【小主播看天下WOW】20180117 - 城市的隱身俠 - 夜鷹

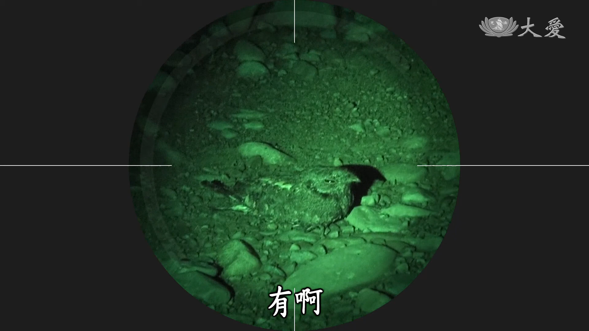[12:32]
我看到了， 真的，借我看，借我 看，你看，在那里对不对？ 对呀，我告诉你。像你不能拿手电筒这样乱照，你用一个灯光打着它，它眼睛就会反射，你就知道它在那边。
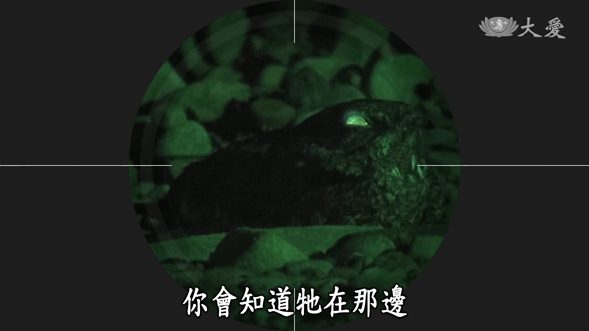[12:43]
那刚开始，它在天上飞，现在它都蹲在那边休息了。 原来是我找的方法错， 我们刚刚都乱照。